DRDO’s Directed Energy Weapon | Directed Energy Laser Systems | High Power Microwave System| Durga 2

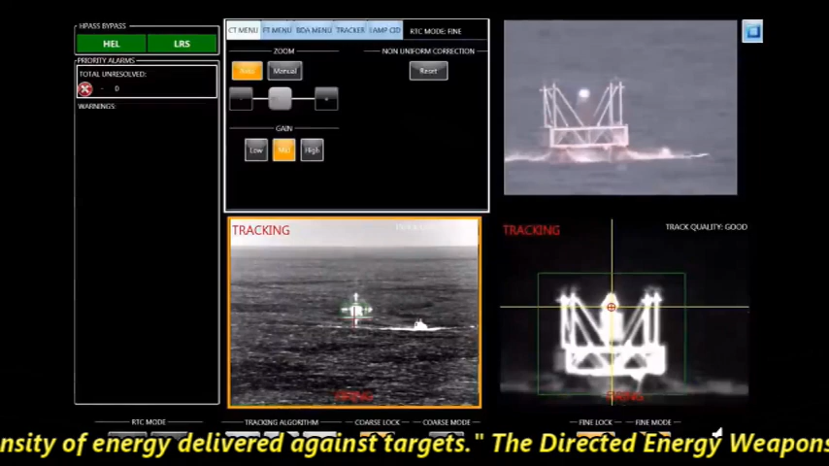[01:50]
The directed energy weapon and radio frequency jammers are going to rule the next generation weapons for defending against UAVs, crews and resting missiles.
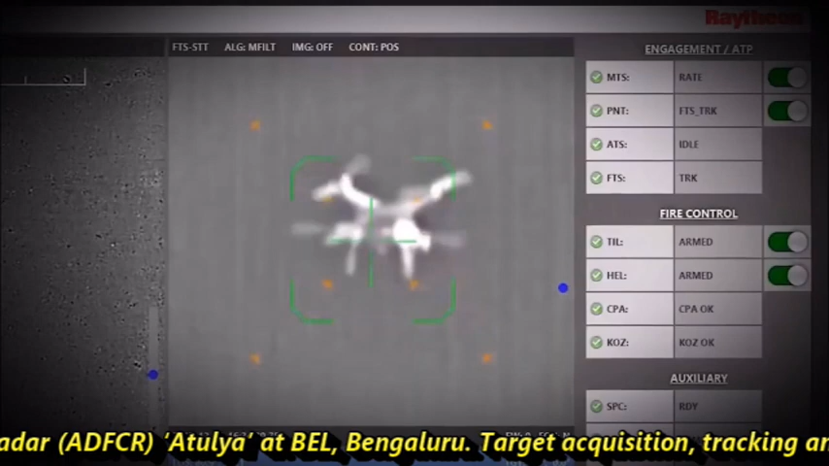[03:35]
The target acquisition tracking and laser pointing of 10 kilowatt anti-UAV laser weapon system
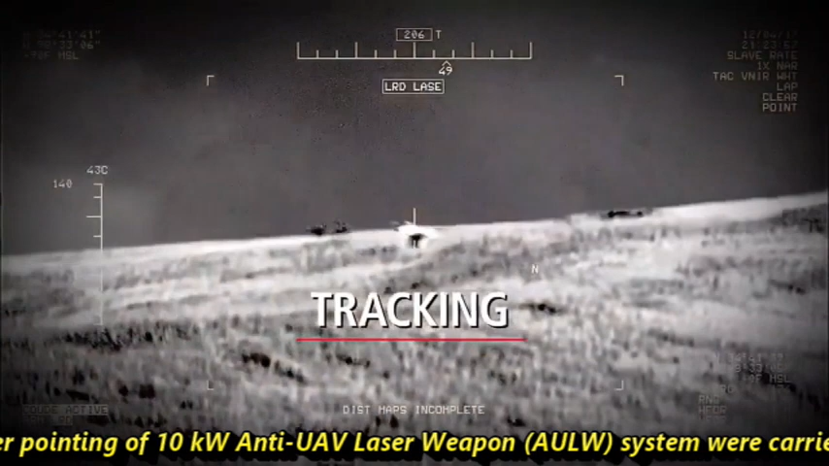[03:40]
was carried out on flying drones at DRDU's Hyderabad-based lab up to a range of 0.7 kilometers.